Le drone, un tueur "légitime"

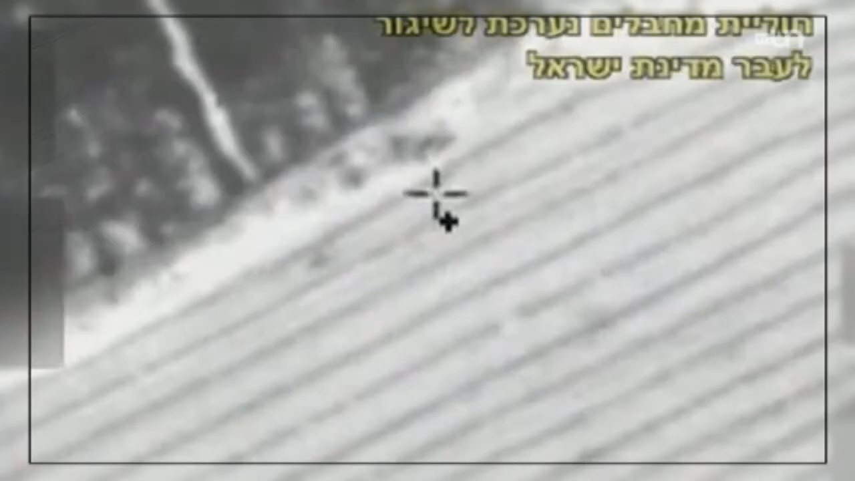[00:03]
Dans cette autre vidéo tirée de YouTube, un drone de l'armée israélienne a repéré trois activistes du Hamas sur le point de lancer une requête.
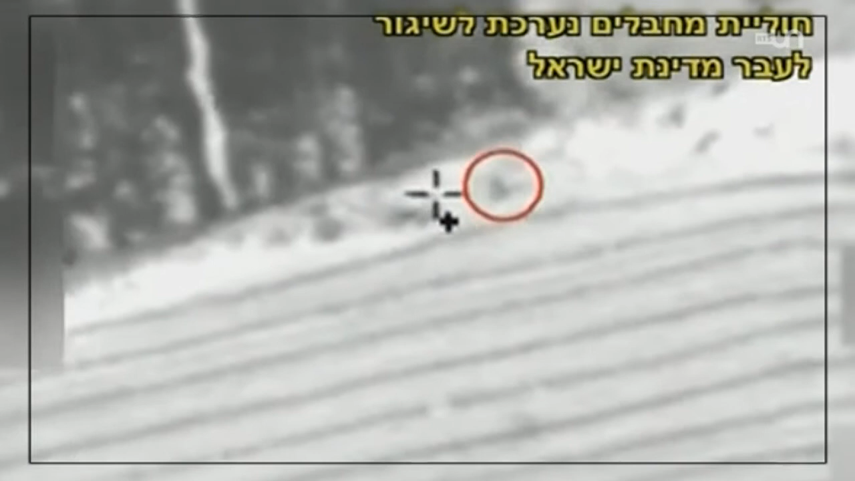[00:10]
Le drone israélien tire un missile et exécute ses trois cibles.